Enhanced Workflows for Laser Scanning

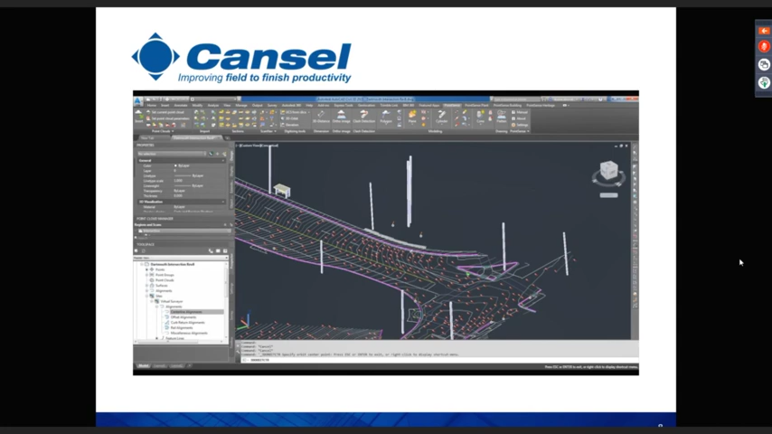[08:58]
poles and so on but the uh the key to to understanding this is this is 3d data this is point cloud data here we go we just see the data coming on here so we've got a rich
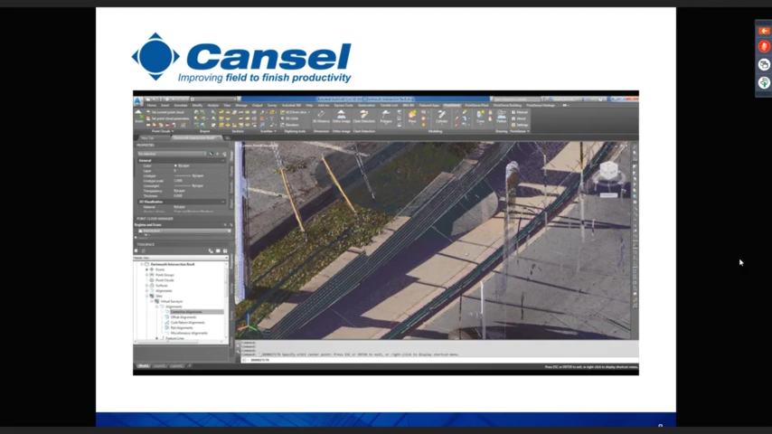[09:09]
dense 3d point cloud from which we're able to extract our various topographic features just moving around here got our contours
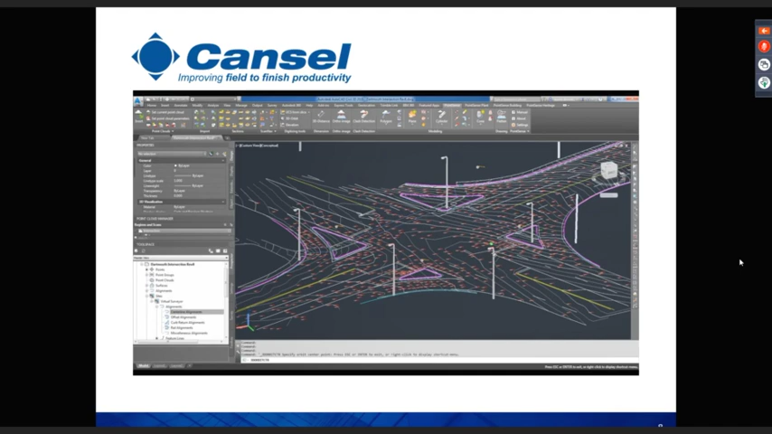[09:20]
picked out some curb line gutter got the toa top of asphalt
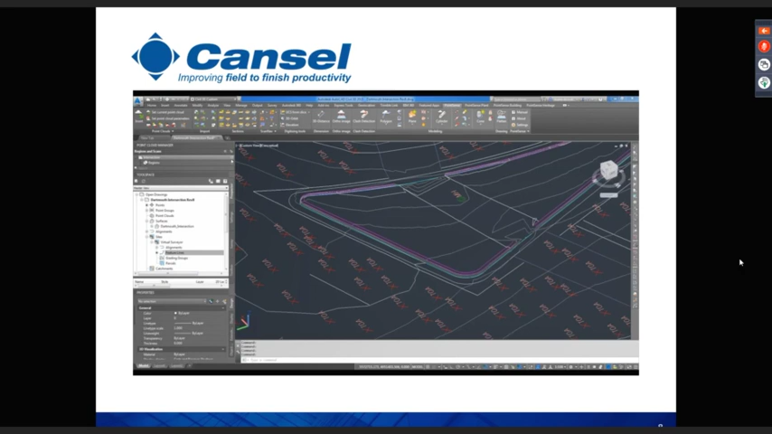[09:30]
i have a little look here in detail at this island
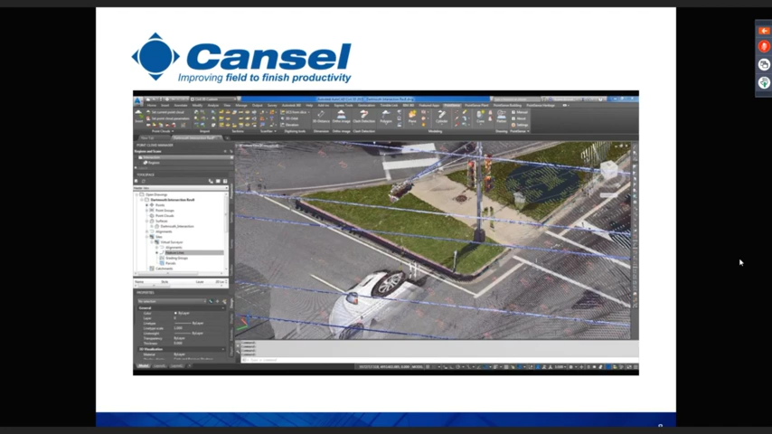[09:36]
and just following the curb line along here we can pick this out pick out the road markings the white lines the yellow lines the stop signs and so on
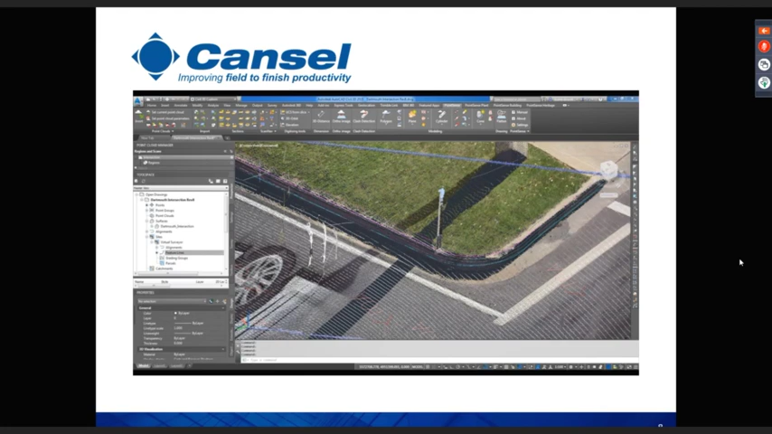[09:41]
it's coming back into the island again we can start pulling out some of our street furniture
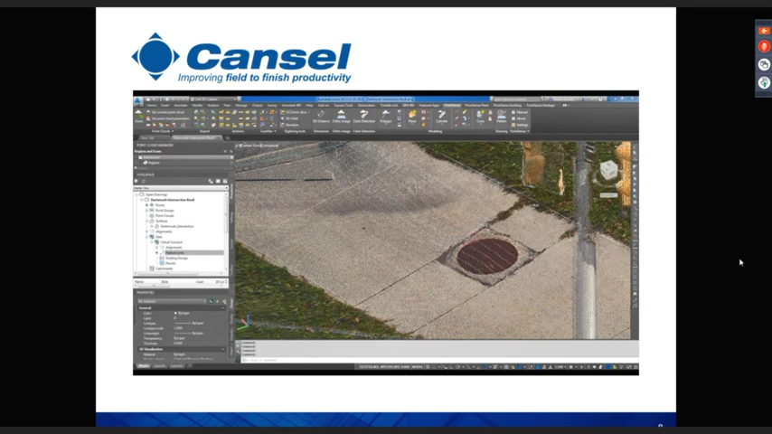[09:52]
in this case we've got a manhole this one is a it's more of a gis type of symbol got some very basic
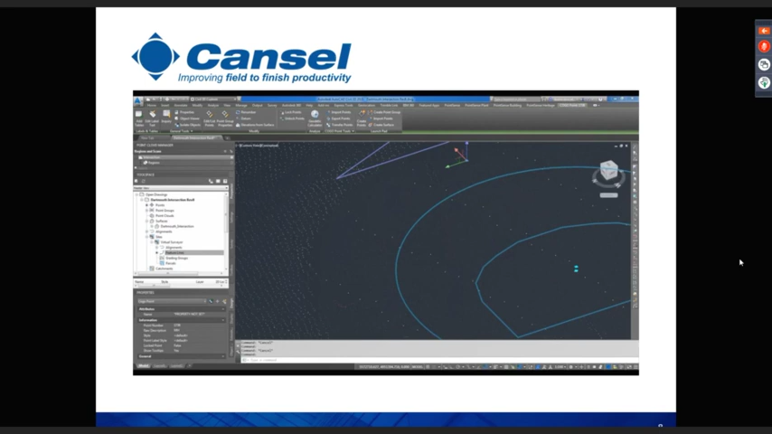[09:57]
symbology there but they can obviously be positioned and uh shown to scale as well
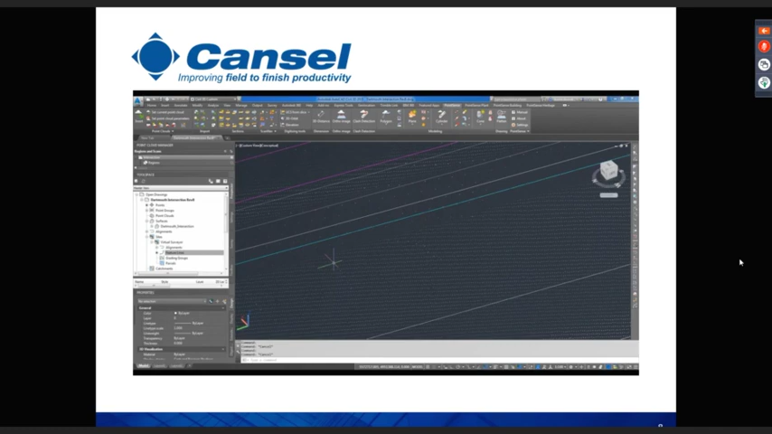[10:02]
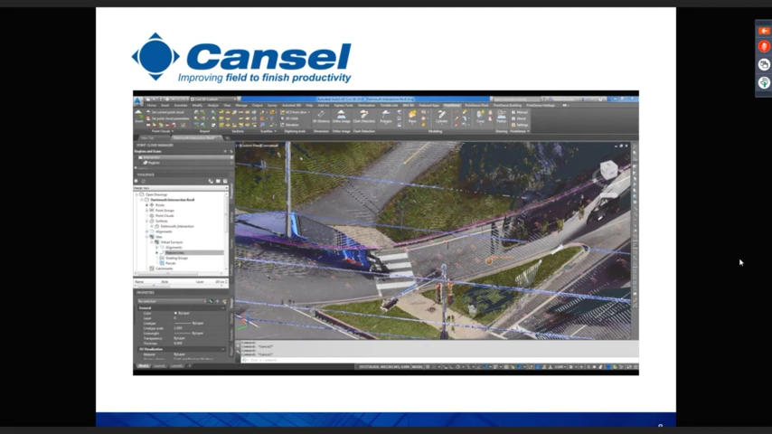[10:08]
so we can quite happily toggle here between the um point cloud and the uh
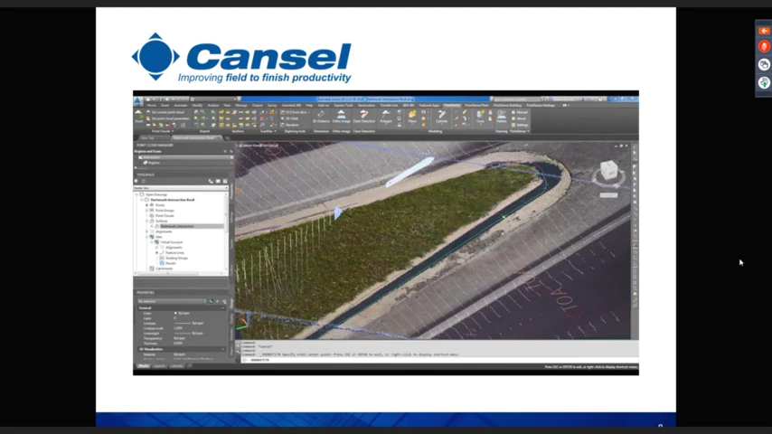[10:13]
and the cad data so this is actually running in civil 3d the point cloud data is a is a recap project
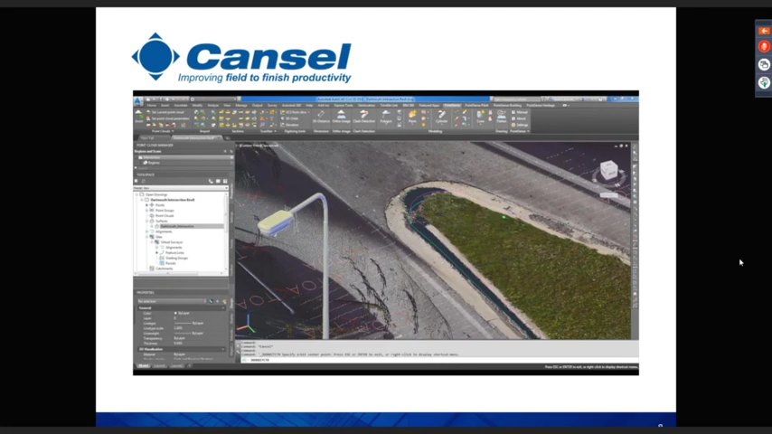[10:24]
processed through the faro scene software so exported as a recap into uh into uh civil 3d uh
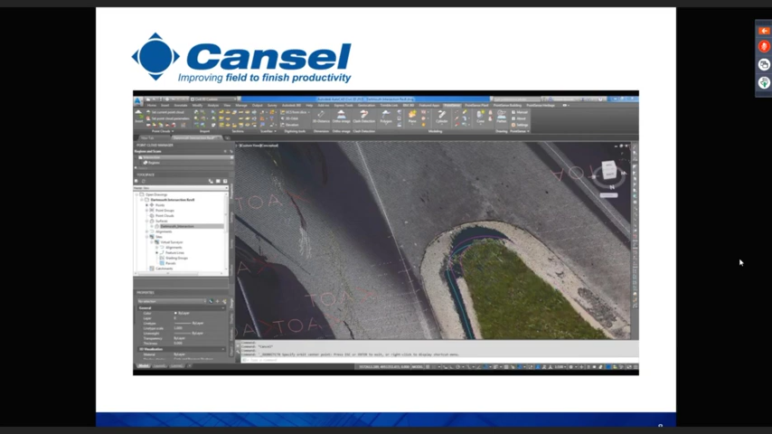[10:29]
and then exploited using the uh the faro as built software so this is a combination of uh civil 3d and as built